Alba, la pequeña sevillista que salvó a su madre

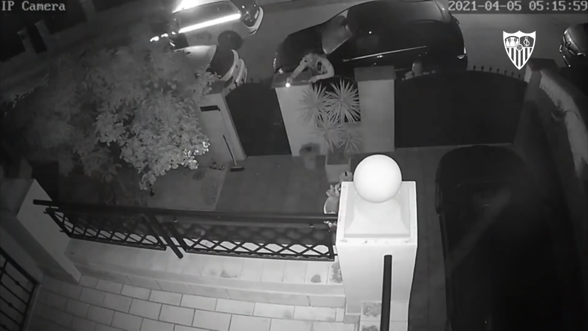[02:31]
Me metí en la cámara que tengo ahí y ya vi unas sombras por el pasillo, que era ya la guardia civil y Alba detrás. Ya llamé por la cámara a Alba y ya entró la guardia civil y ya me explicaron su mujer de estar en una hipoglucemia arriba. No se preocupe que ya están los servicios médicos con ella.